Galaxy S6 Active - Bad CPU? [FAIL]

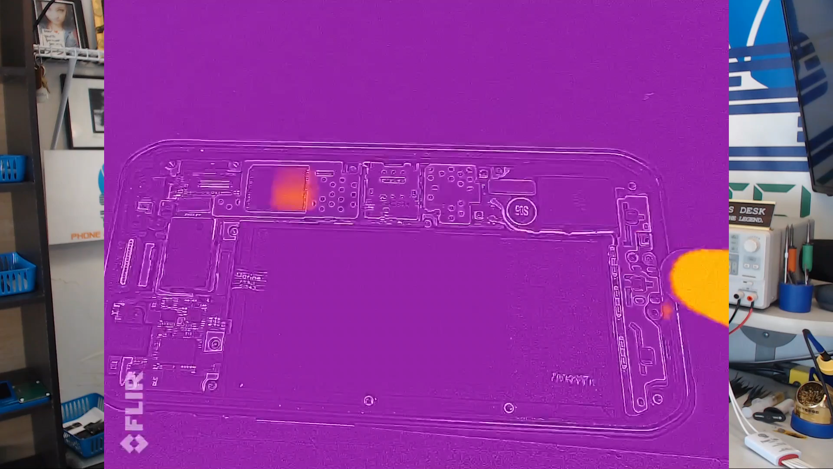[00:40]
So then we have a look at it with the thermal camera and as you will see whenever we connect a charger to it there is one area of the board that is getting hot.
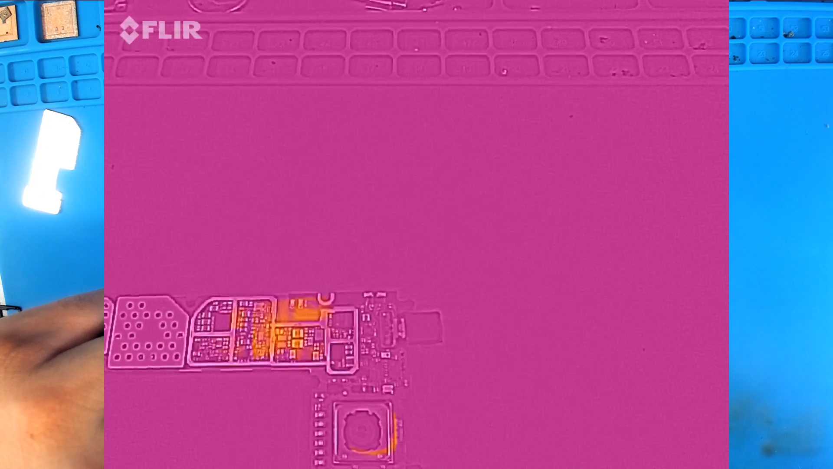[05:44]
Hmm. Sure does seem like a CPU short, right? Let's look back at the bottom side again. I don't see any specific components getting hot. Hmm. Well in this case the heat's really spreading out quite a bit.